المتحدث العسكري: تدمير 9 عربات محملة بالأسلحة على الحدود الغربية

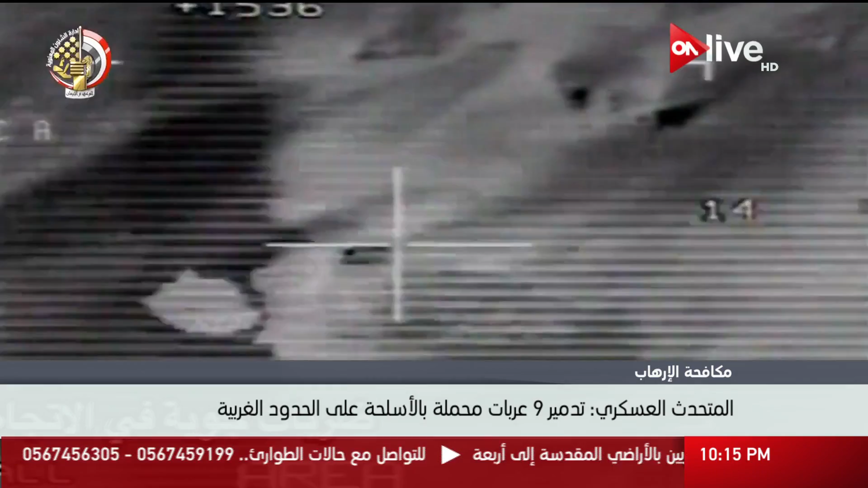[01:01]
رباعي محملة بكميات من الاسلحة والذخائر والمواد
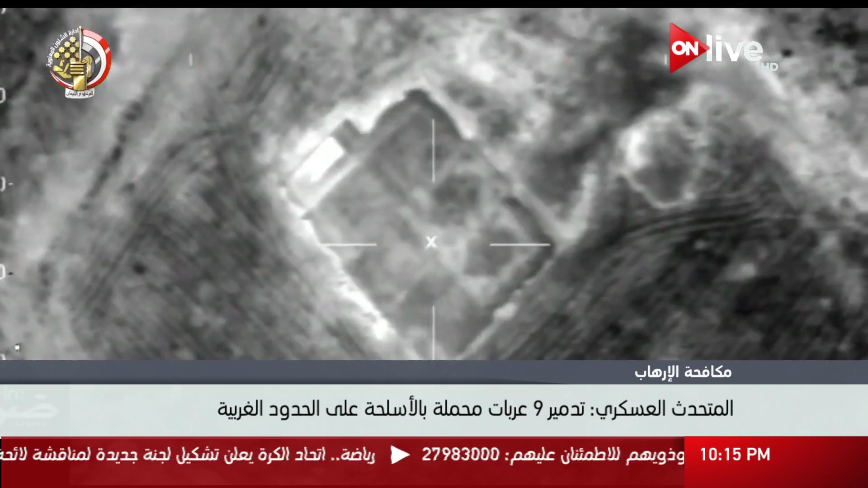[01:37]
العناصر التكفيرية وتخزين الاسلحة والعبوات الناسفة اصفرت عن تدميرها بشكل كامل بالقرب من الشريط